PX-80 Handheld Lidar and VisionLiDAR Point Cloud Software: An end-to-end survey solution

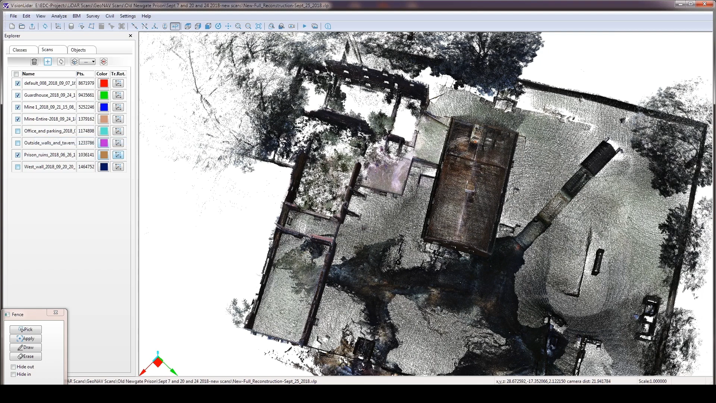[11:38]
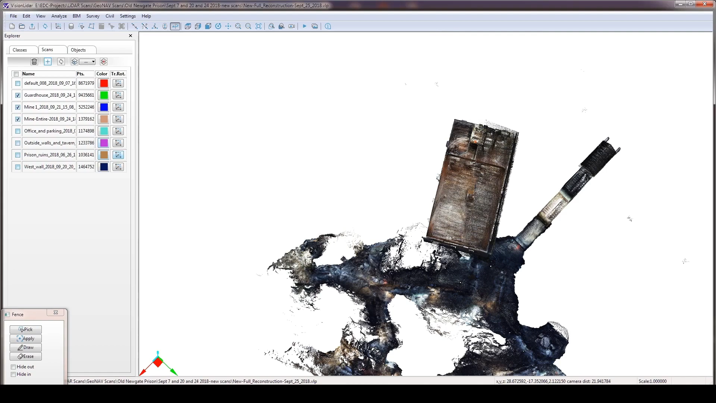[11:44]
By turning on the different classes and the different scans in the project, you can really isolate what you're trying to show and take it from there, figure it out.
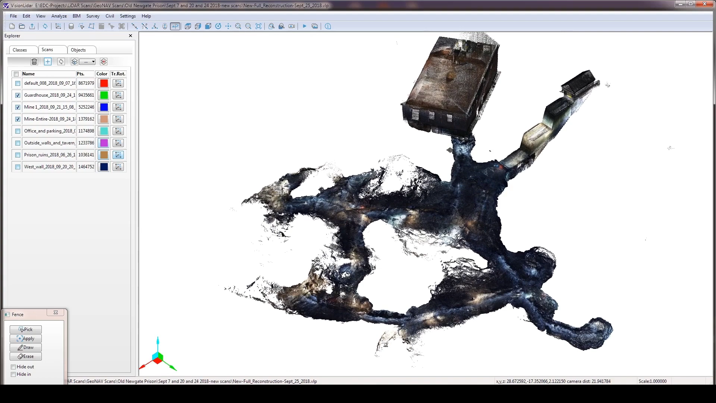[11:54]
I tell my clients that once we have it captured,
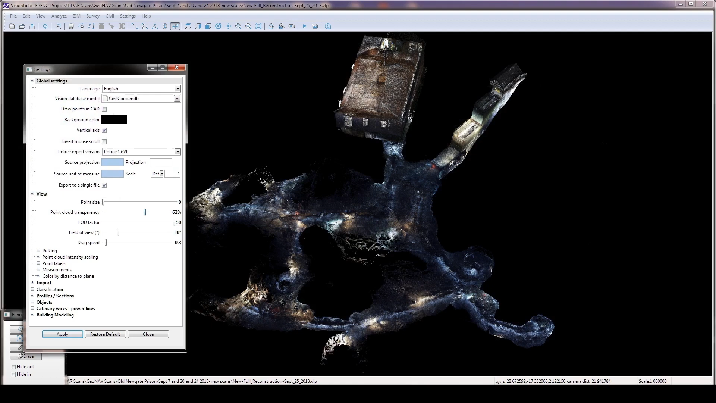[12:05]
Give me a little time to set it up for you.
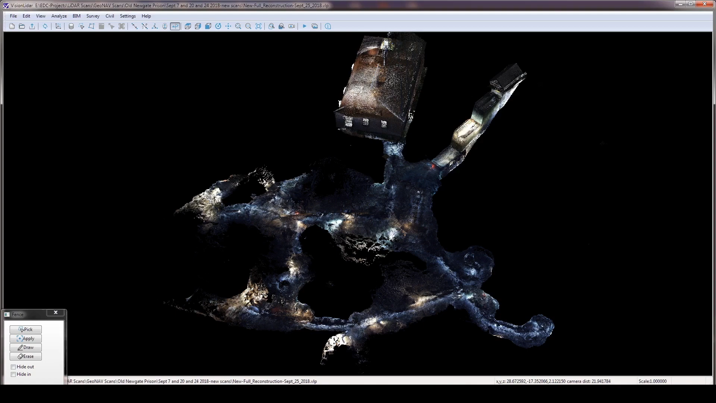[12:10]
So by turning the background totally black and keeping it in color mode,
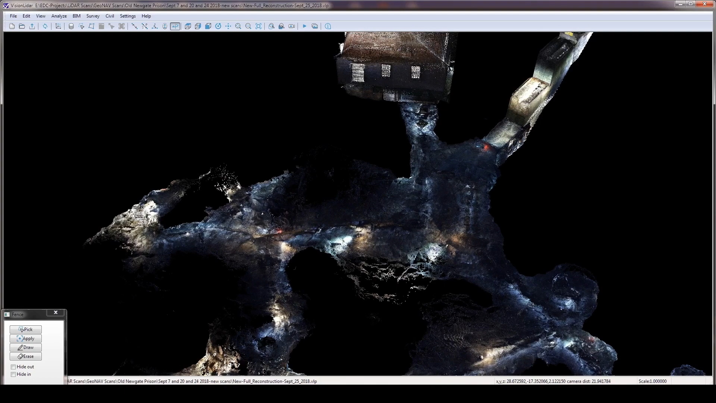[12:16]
you could almost do a lighting diagram to enhance the visitor experience here in the underground cave that the mine.
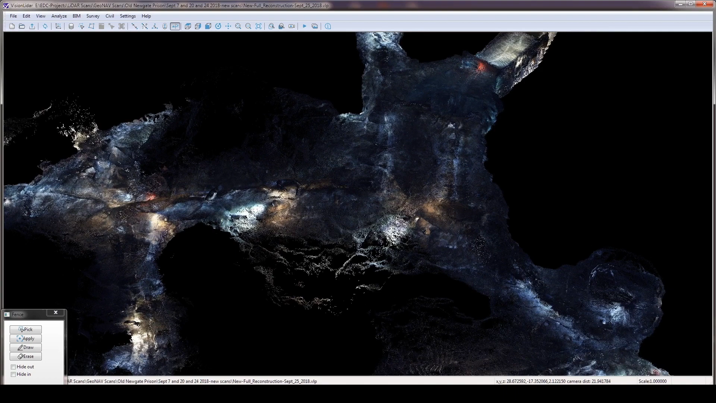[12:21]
It really is powerful software. The scanning capabilities really set things up beautifully.